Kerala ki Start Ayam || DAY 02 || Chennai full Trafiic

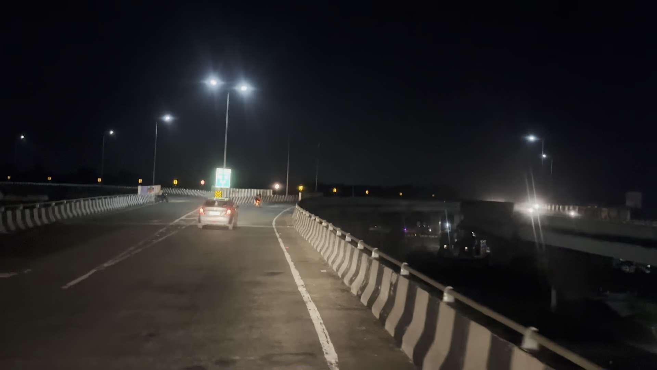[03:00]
బైపాస్ ఎండింగ్తో ఇలా వై జంక్షన్లా చీలిదు గురు.
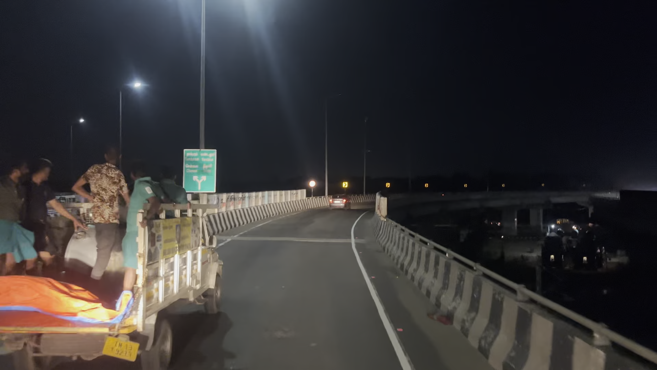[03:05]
లెఫ్ట్ సైడ్ వెళ్తేనేమో చెన్నై ఊర్లోకి వెళ్ళిపోతాం అనమాట. మనం రైట్ సైడ్ వెళ్ళాలి.
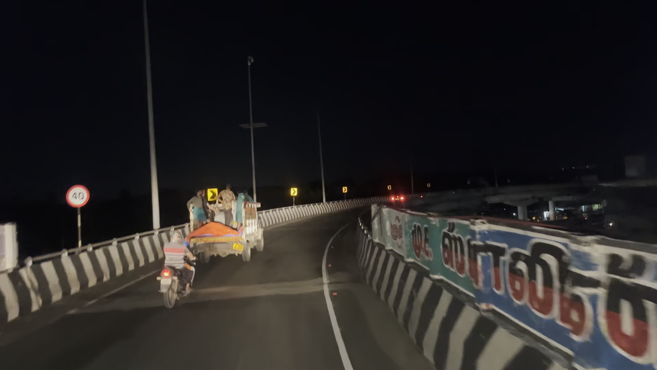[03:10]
రైట్ సైడ్ వెళ్తే బైపాస్ ఎండ్ అయిపోయి మనం నేషనల్ హైవే ఎక్కేస్తాం.